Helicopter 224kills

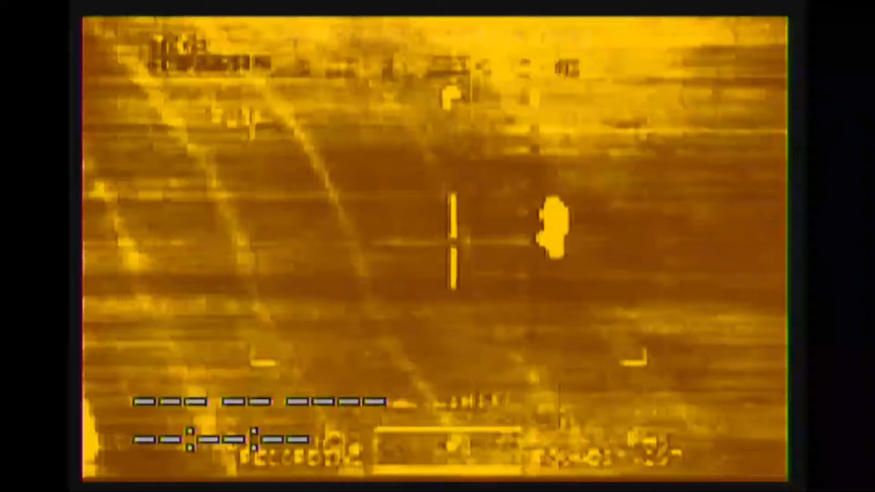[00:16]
Roger. Roger. Got a laser range on him.
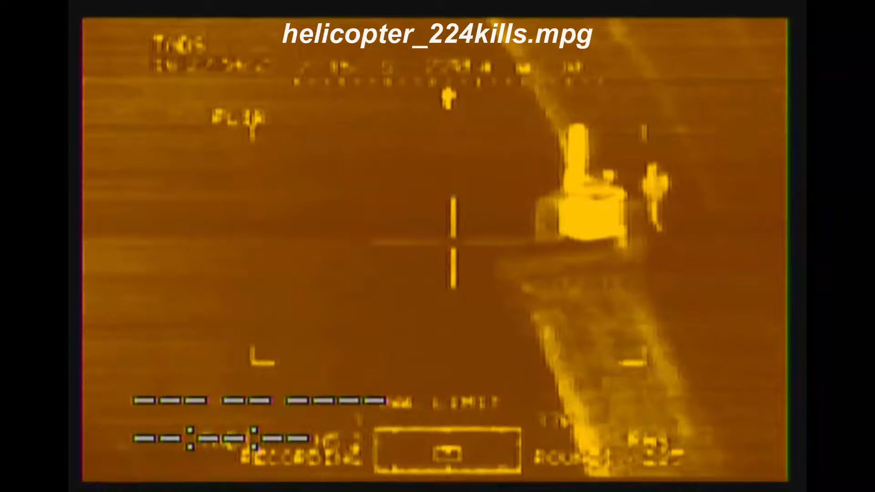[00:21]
Auto range. Fuck. Roger. Range auto.
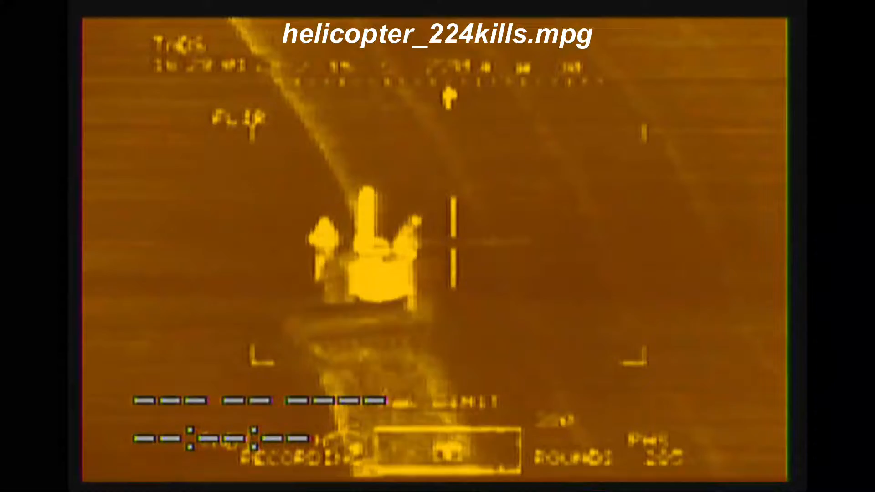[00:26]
All right. Got auto range on it. Roger. Roger. Roger. Hit him. Got him. Good. Second one. Hit the other one.
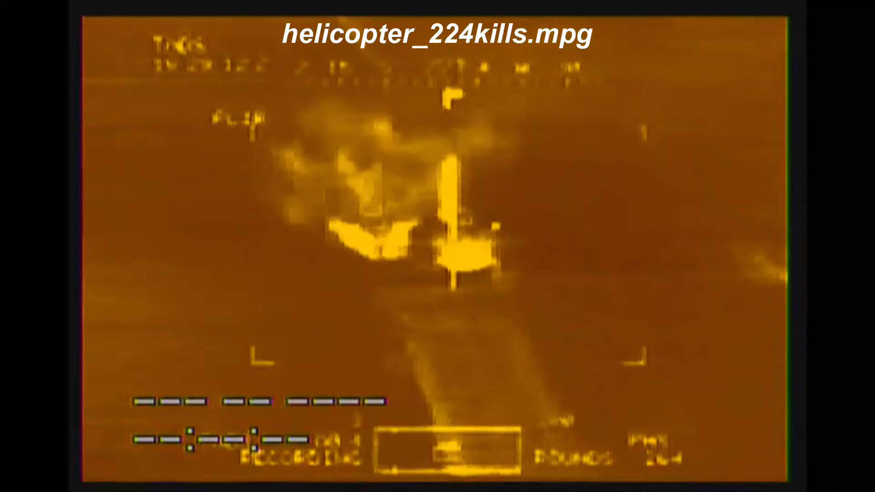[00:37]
It's a truck. To the right, see if anyone's moved by the truck. Take the trucks out. Is there anybody in the truck? Wait for movement. Not seeing any. Go ahead and store that. Auto range store. There's another guy underneath. Good. Firing.
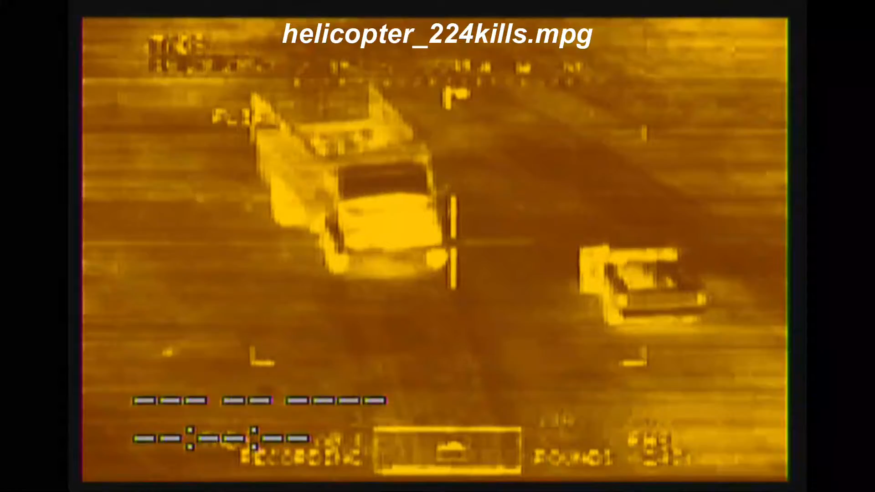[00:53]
Hit him.
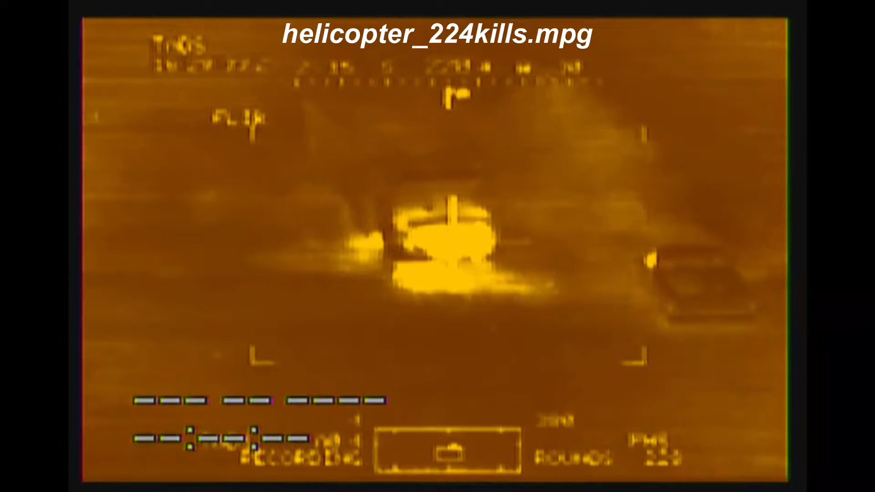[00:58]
Target four. Want to take the other truck out? Roger. Wait for movement by the truck. Movement right there. Roger. He's wounded. Hit him. All right. Hit the truck. Get the truck in him. Go forward of it and hit him.